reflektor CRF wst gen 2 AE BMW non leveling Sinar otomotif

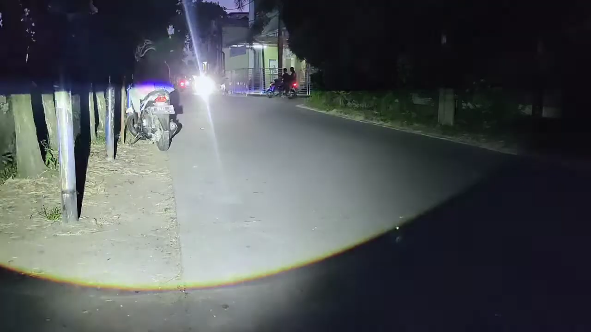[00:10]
Ya ini dia sahabat super, cahaya Projibilet WST Gen 2, cahaya dekat ya, bukan jauh. Jala, dalam keadaan jalan kering. Nah ini jalannya kering. Terus gimana kalau jalannya basah? Ini dia. Nah ini jalannya basah. Jadi posisi jalan kering sama jalan basah ini ada perbedaan ya.